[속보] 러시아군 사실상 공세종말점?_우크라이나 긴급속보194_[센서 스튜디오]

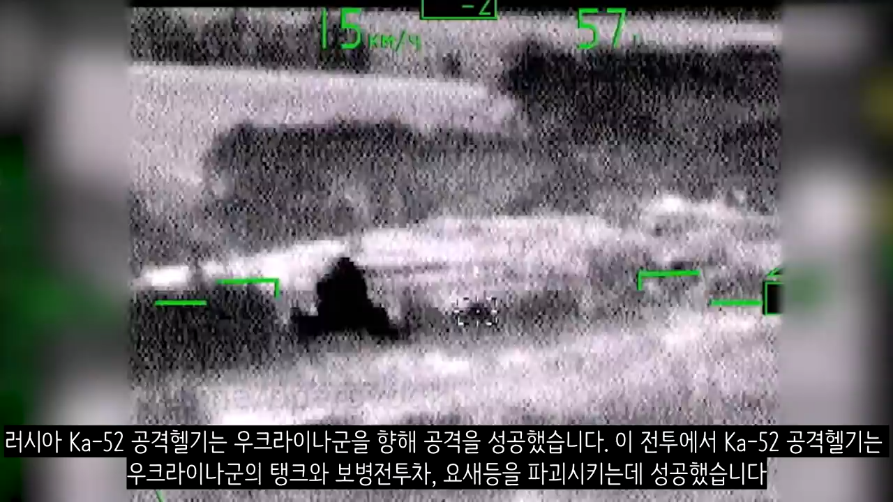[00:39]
러시아 카모포 52 공격 헬기는 우크라이나군을 향해 공격을 성공했습니다. 이 전투에서 카모포 52 공격 헬기는 우크라이나군의 탱크와 보병 전투차, 요새 등을 파괴시키는 데 성공했습니다.